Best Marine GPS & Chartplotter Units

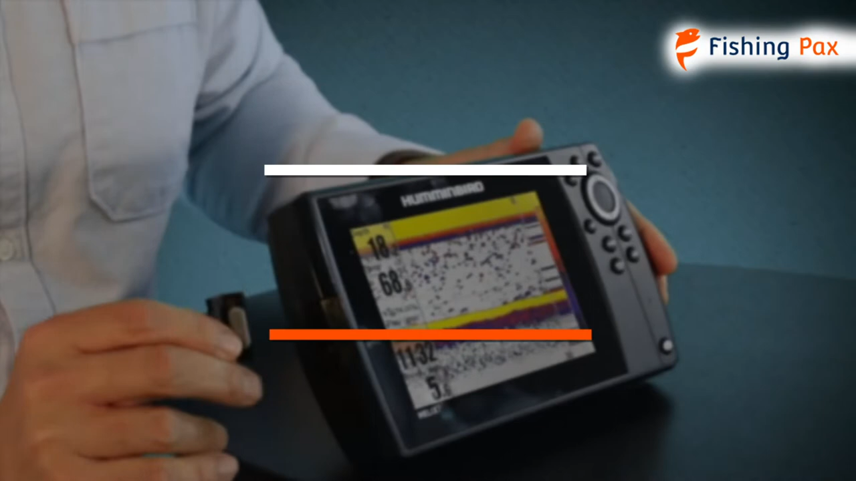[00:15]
In this video, we focus on the top 3 marine GPS and chart plotter devices.
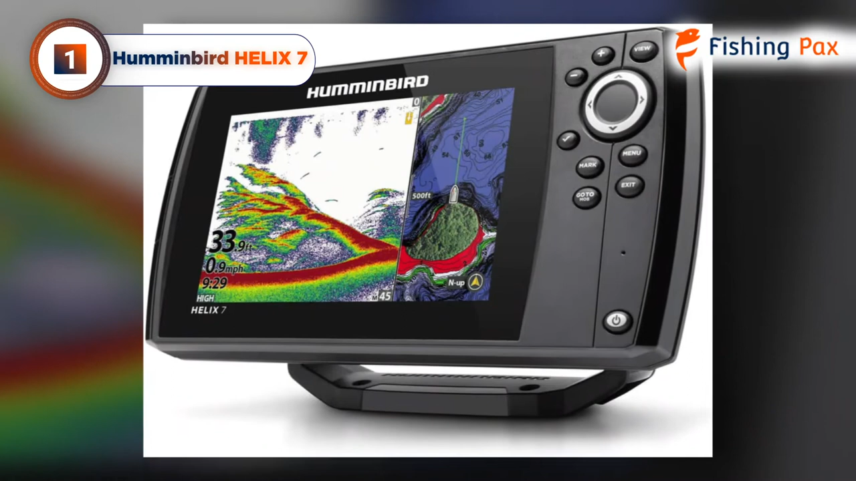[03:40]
On screen: depth 33.9 ft, speed 0.9 mph
Our top pick for the best marine GPS unit goes to the Humminbird Helix 7. Built with a transom mount and easy-to-use buttons on its face, this marine GPS is both versatile and robust.
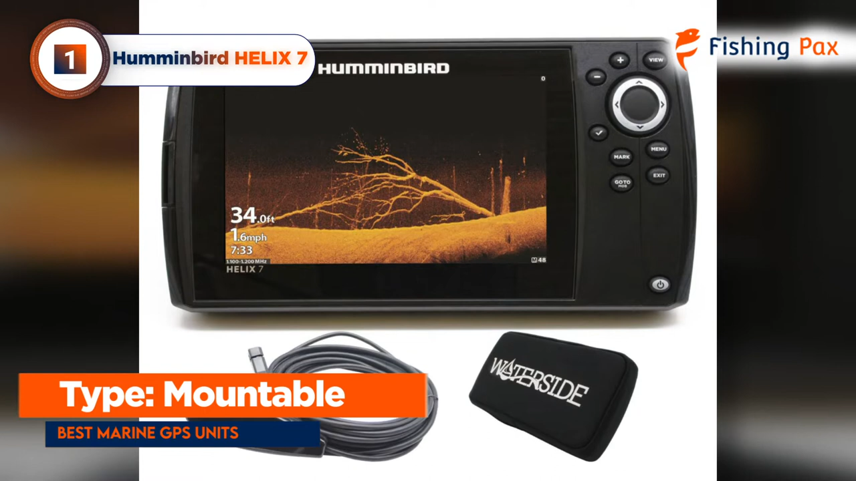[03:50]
On screen: depth 34.0 ft, speed 1.6 mph
The high-definition 7-inch display offers as much detail as an angler could need,
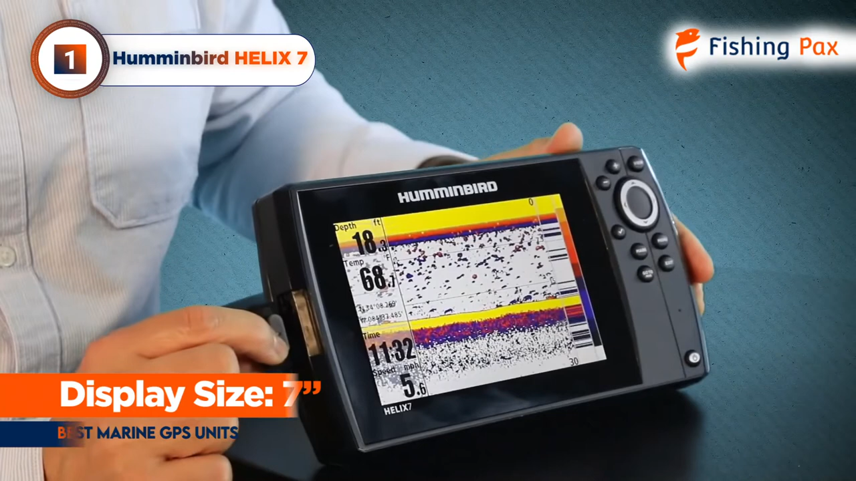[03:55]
whether looking at the GPS or at one of the fish finder modes,
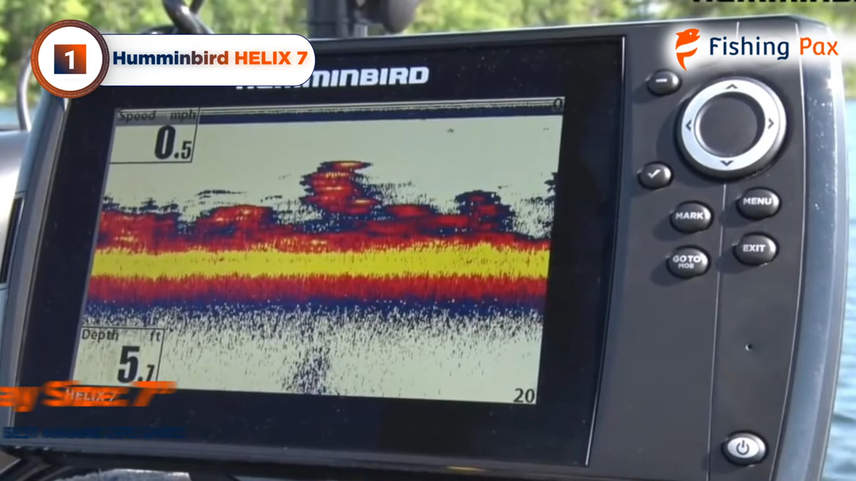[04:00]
On screen: depth 5.7 ft, speed 0.5 mph
which can offer great target separation down to a distance of 2.5 inches. Contour lines appear distinctly,
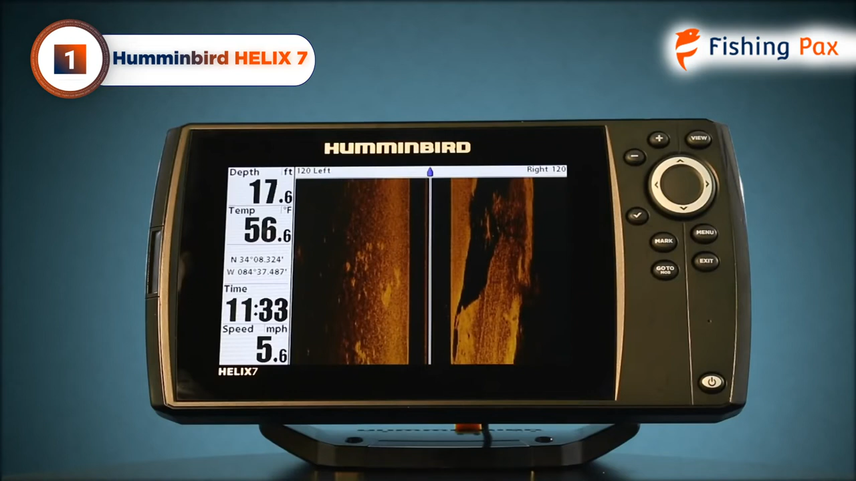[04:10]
On screen: depth 17.6 ft, water 56.6°F, speed 5.6 mph
and the preloaded maps are accurate for finding fishing spots.
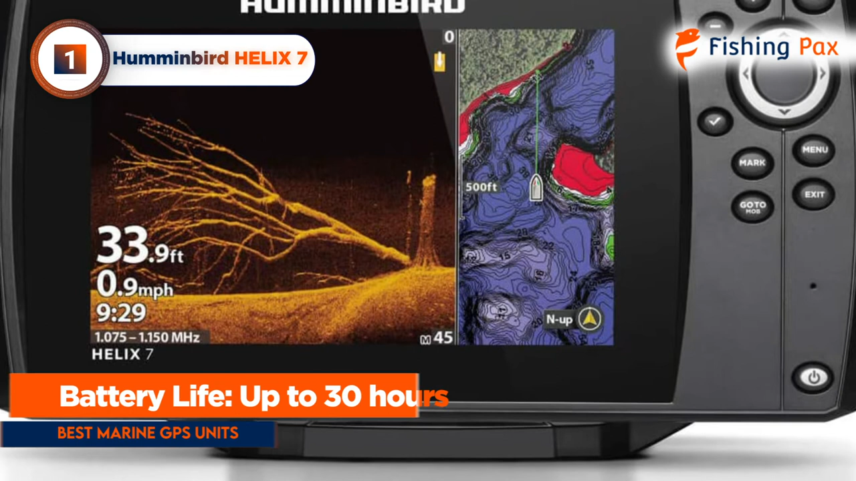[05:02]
On screen: depth 33.9 ft, speed 0.9 mph
the battery lasts for about 30 hours with the backlight on a medium setting. The screen is visible in direct sunlight, and the whole thing is backed up with a one-year limited warranty.